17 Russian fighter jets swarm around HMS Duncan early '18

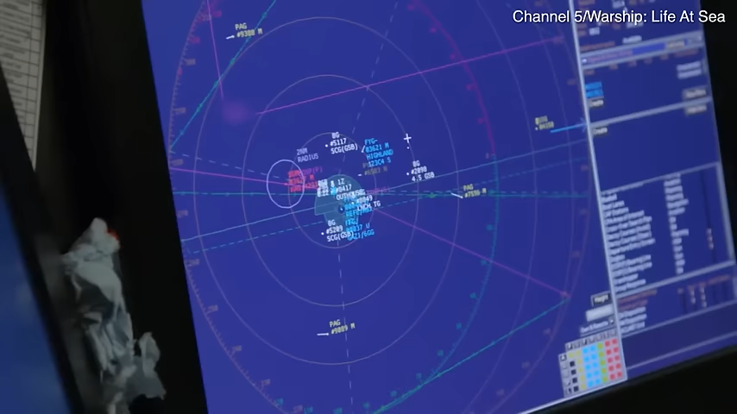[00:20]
The air team are trying to work out what type of aircraft that
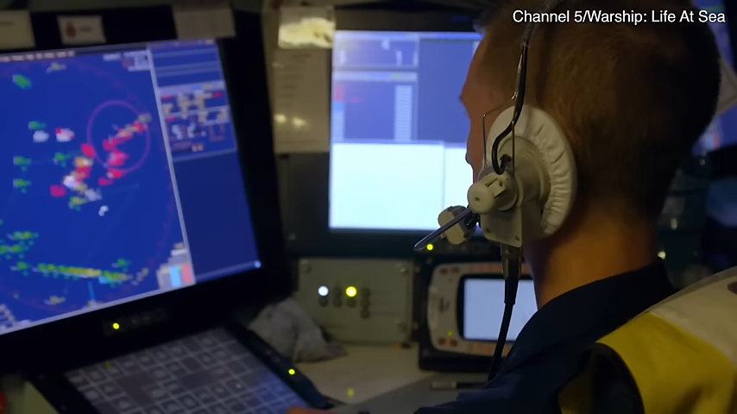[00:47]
The knock-off one, which are air agents, based on their movements, they're definitely military.
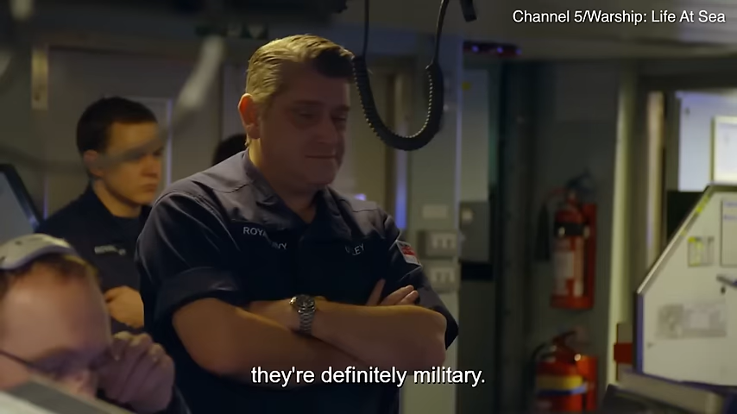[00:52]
Assumption is that they are Russian, so they're coming from Russian airspace and from a Russian point of origin.
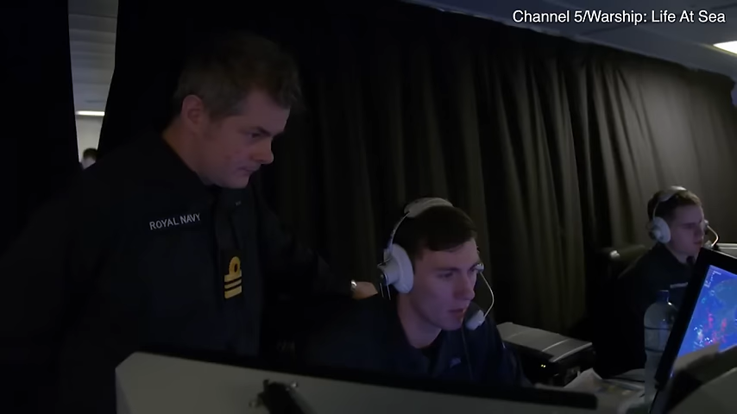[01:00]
Russian fighter jets are taking off from Crimea.
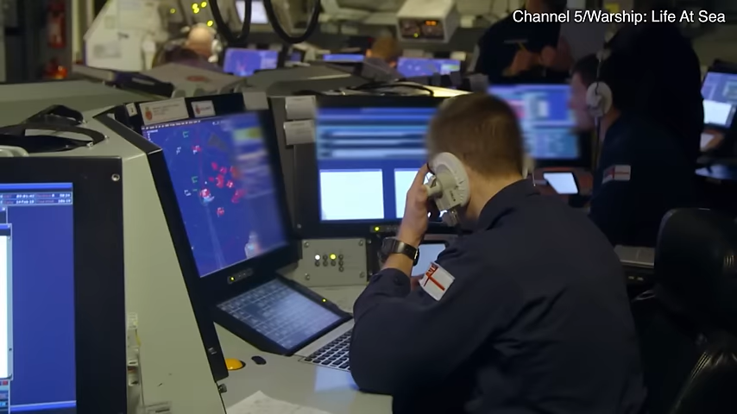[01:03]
And they're heading straight for Duncan.
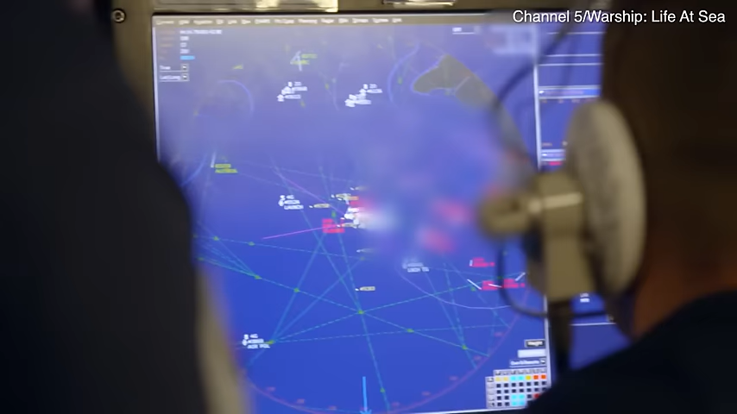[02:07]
The Commodore suspects the jets are here because the Russians don't want Duncan to move any closer to Crimea. I think their tactics are naive, okay?
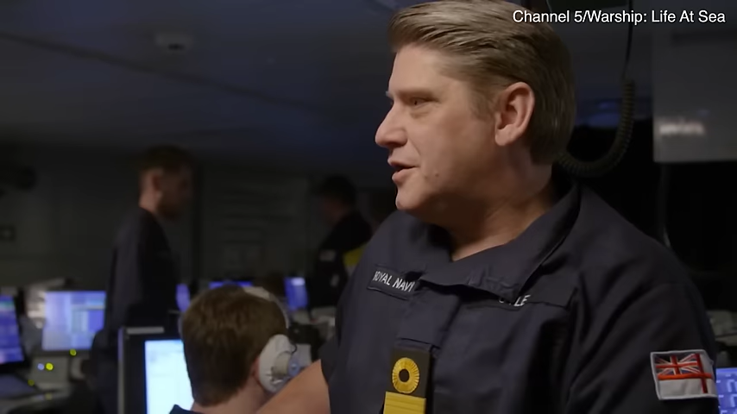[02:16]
What they don't know is how capable the ship is.
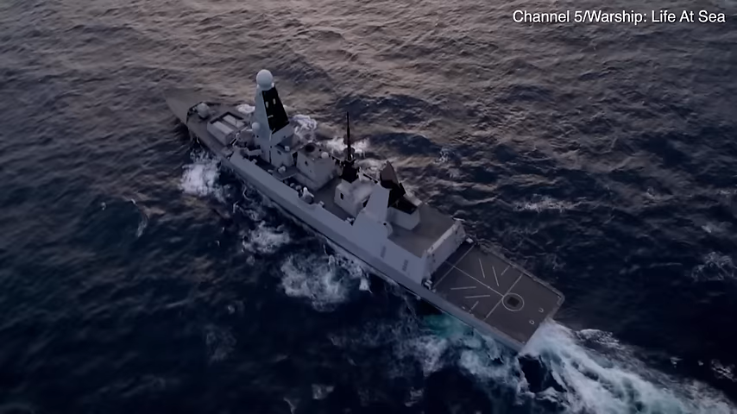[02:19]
This is NATO warship Delta 37. Flight controller Matt Rayside issues a warning to the Russian pilots.
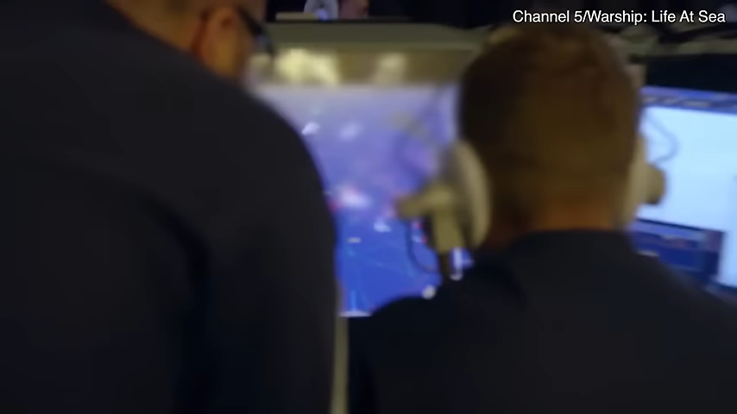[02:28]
The jets are coming too close to Duncan's radar,
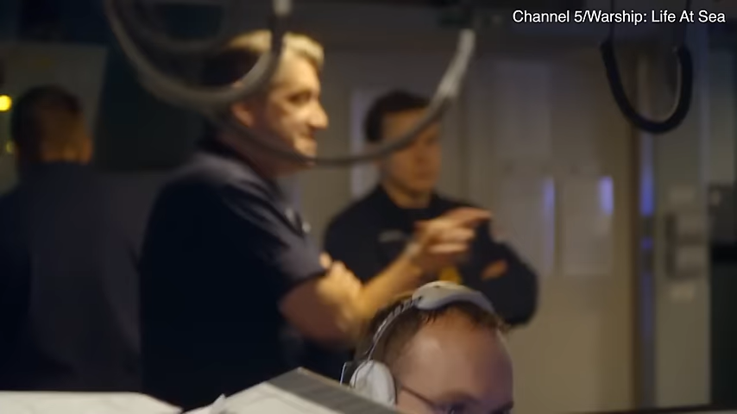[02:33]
which is so powerful it could harm their electronics and cause them to crash.
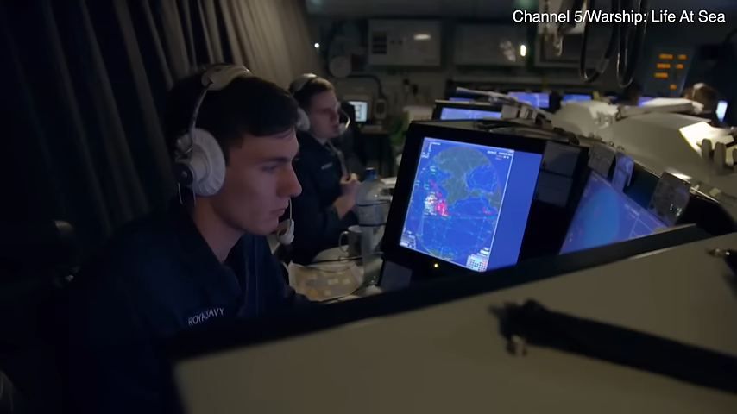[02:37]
You are closing my position. We are operating high-powered radars.
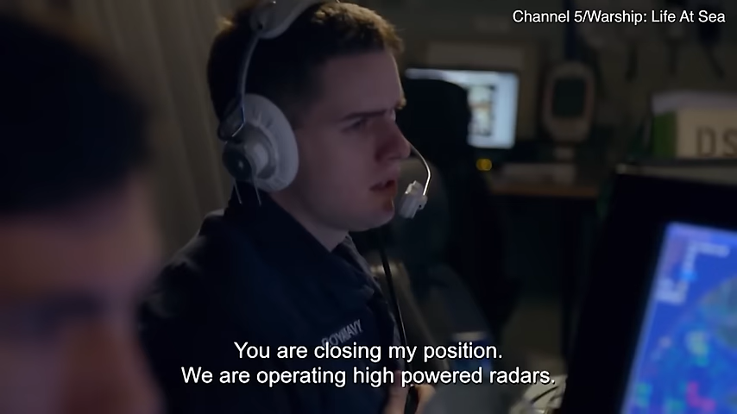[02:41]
Request you remain outside of 2 miles for your safety.
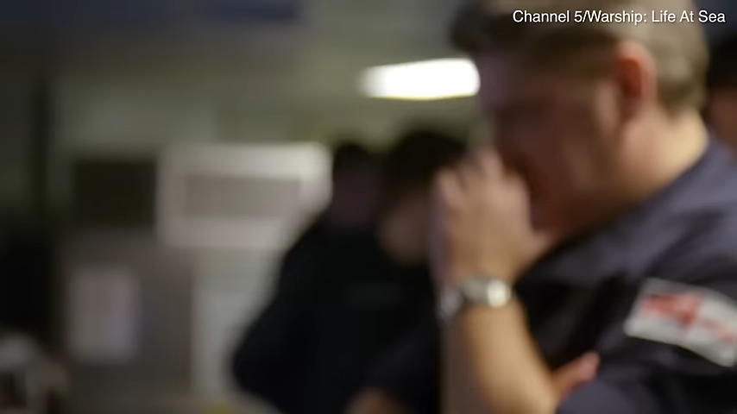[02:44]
We had a response from one side, but it was garbled.
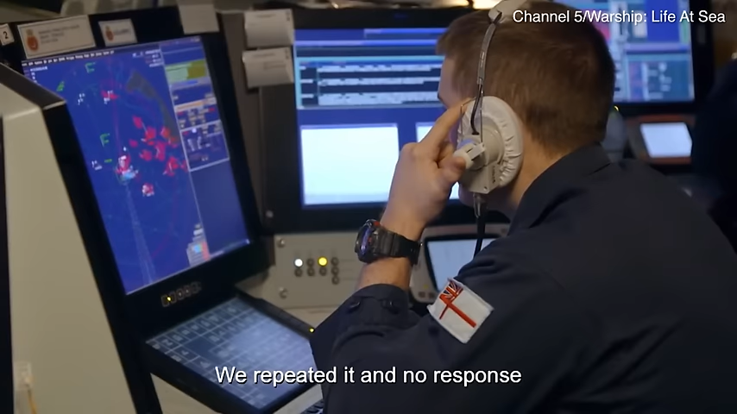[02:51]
He repeated it and no response, but assessment is they are hearing.
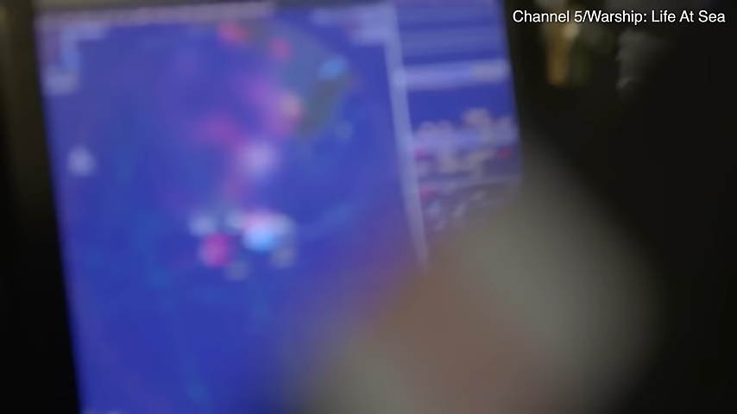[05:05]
What I can tell you is that there were more aircraft than we have seen in a long time.